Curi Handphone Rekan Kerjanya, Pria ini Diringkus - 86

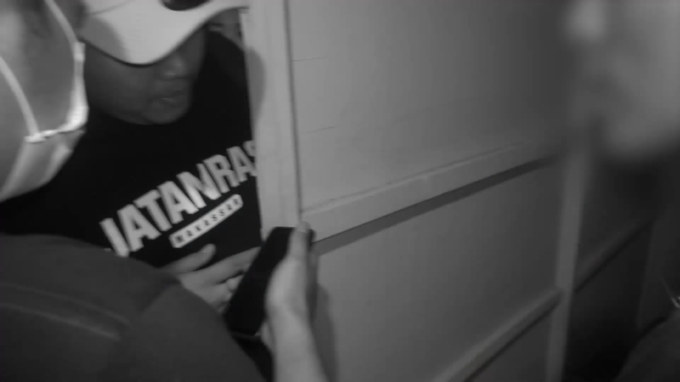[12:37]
berada dan kami berhasil mengamankan satu orang terduga pelaku. Dari hasil interogasi terhadap terduga pelaku, ternyata dia membeli HP dari temannya.
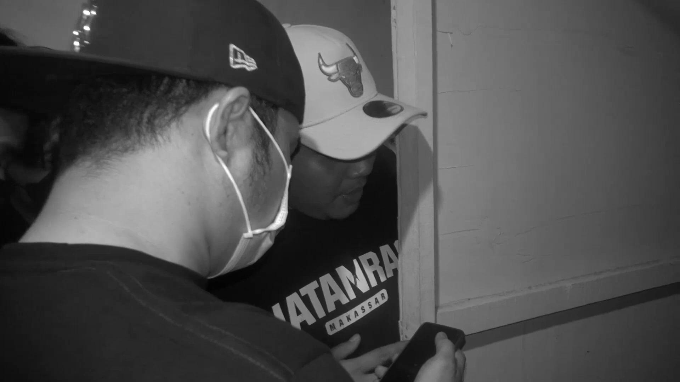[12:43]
Kami pun langsung melakukan pengembangan yang berdasarkan hasil interogasi terduga pelaku berada di daerah wilayah Antang, Kota Makassar.